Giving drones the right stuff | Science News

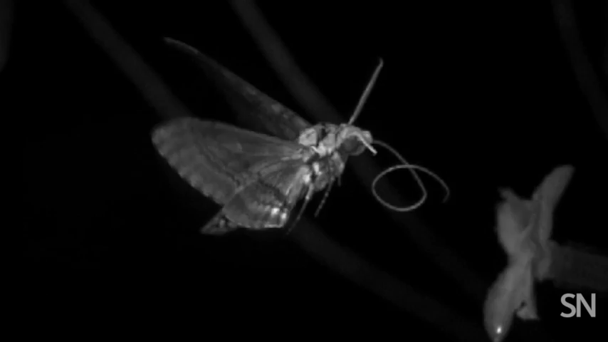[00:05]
Deftly Maneuvering Moths This is what drones are made of. Scientists have turned to Mother Nature's most adept aerial acrobats, birds, bees,